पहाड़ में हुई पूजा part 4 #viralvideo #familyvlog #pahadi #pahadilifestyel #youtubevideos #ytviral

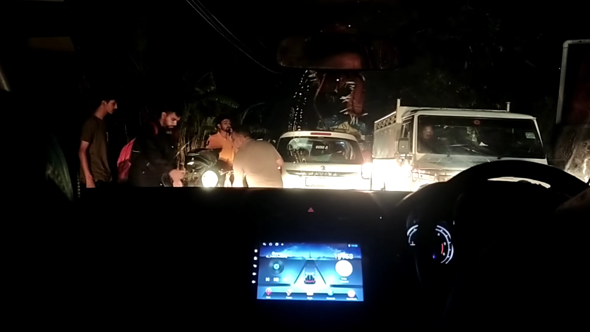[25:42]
तो यार भाई यहाँ पे हो गया एक एक्सीडेंट,
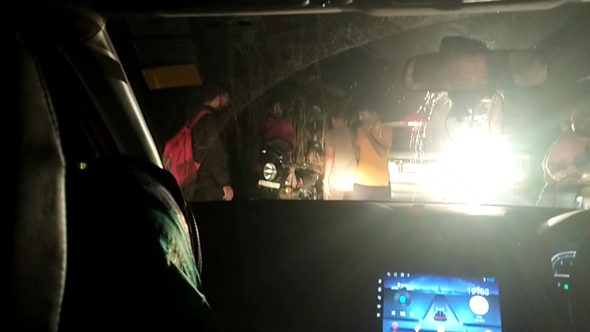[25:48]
ये देखो
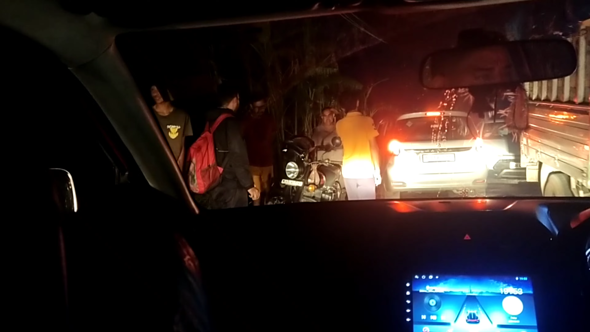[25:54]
भीमताल पहुंचने के बाद कुछ ज्यादा ही जाम लग गया यार।